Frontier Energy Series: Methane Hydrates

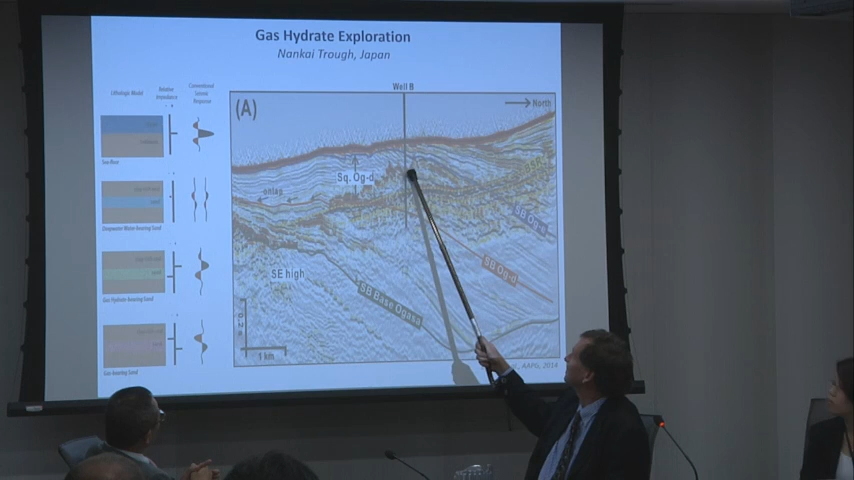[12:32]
And in this example, you can see all these reflections here that look just like the seafloor.